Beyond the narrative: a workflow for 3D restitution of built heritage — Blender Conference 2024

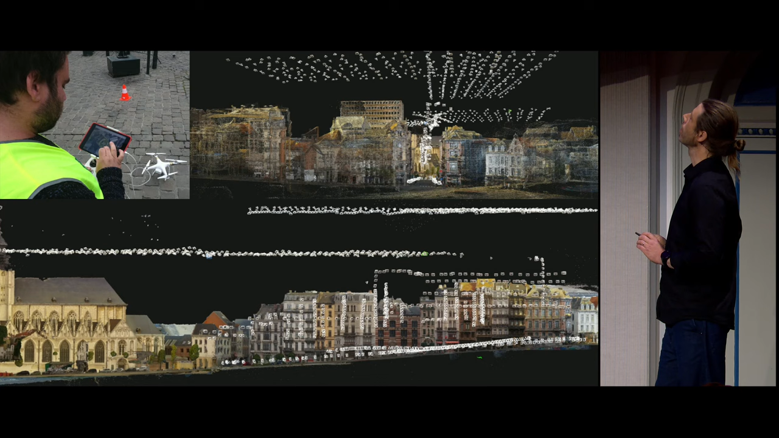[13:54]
Then you see the flight of the drone with the GPS. So it just lifts off. And then you see it flying around. You don't see it. And you hope that it's going to come back. And it came back. It's quite stressful. You need a lot of... There's a lot of paperwork before flying a drone over the area because it was shortly after the terrorist attack. So it was not easy.
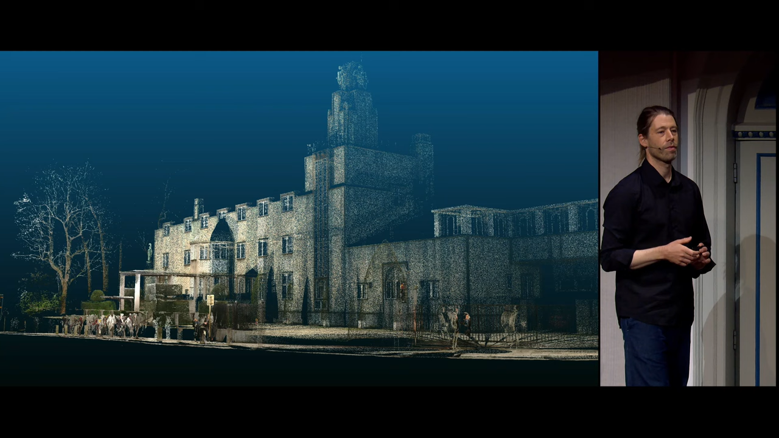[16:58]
There's not much I can show about the Palais de Clare for legal reasons.
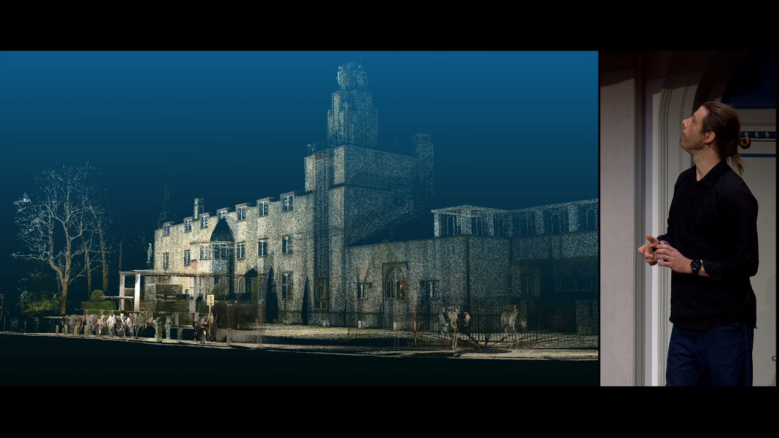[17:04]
But this is the only point cloud that we could generate through pictures taken from public space. So like a few meters away and try to take a few pictures and was used only for measurements.